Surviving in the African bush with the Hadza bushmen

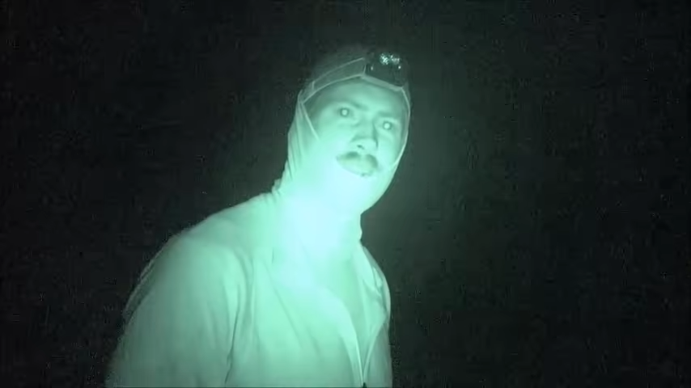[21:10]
and then track the baboons tomorrow in the daylight. But This is quite the operation. It's we've got almost not quite 2, 4, 6,
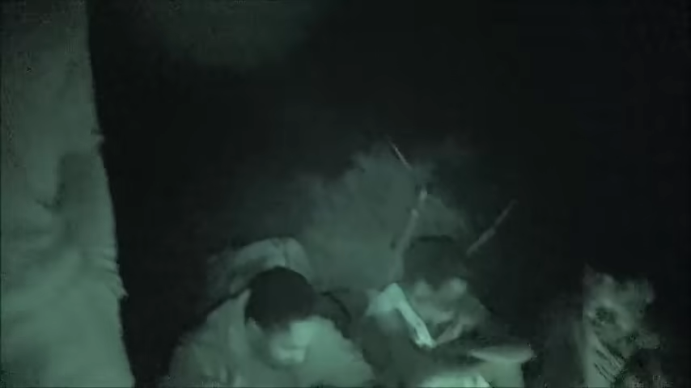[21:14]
8, almost about a dozen of us, and we have got obviously
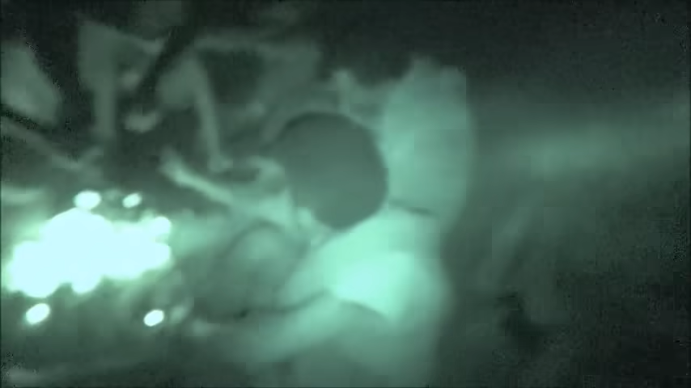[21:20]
very high powered bows. Don't be fooled by the fact that these are stick bows that these guys make with their hands and a knife.